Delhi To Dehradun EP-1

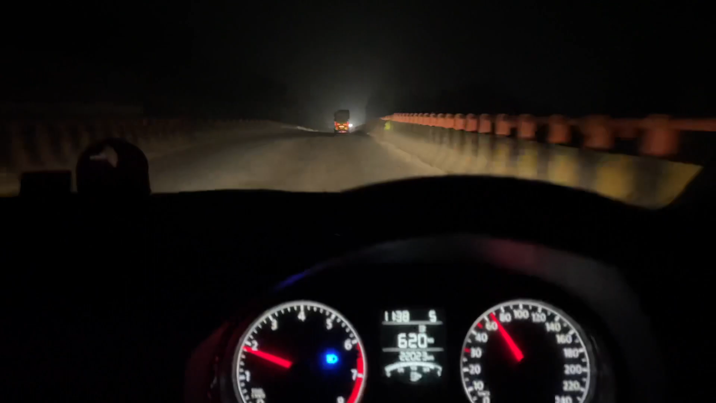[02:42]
और भाई ये हाईवे, मैंने गाड़ी क्लॉक कर ली ऑलमोस्ट 199 किलोमीटर और टाइम हो रहा है अभी 11:30। भाई पता ही नहीं चला कि मैंने गाड़ी 200 किलोमीटर चला लिए। फिलहाल अभी मैं सोच रहा हूँ, एक तो भाई अब नींद में हो ना, जीभ लड़खड़ा रही है।
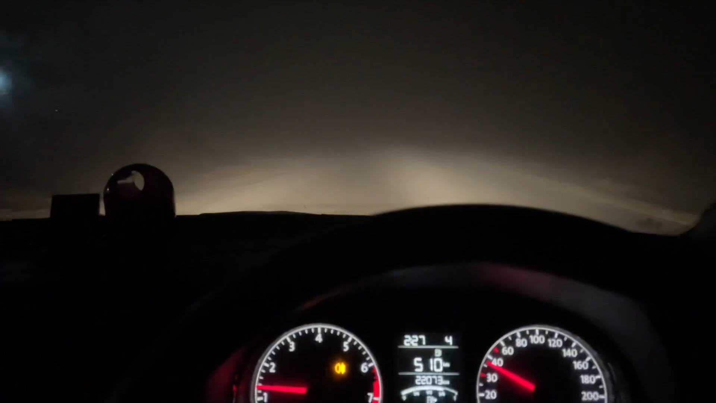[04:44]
फोन में इतना पता नहीं चलता है क्योंकि जहां फोन यूज कर रहे हैं ना रोड दिख रही है, बट जीरो विजिबिलिटी, कुछ नहीं दिख रहा।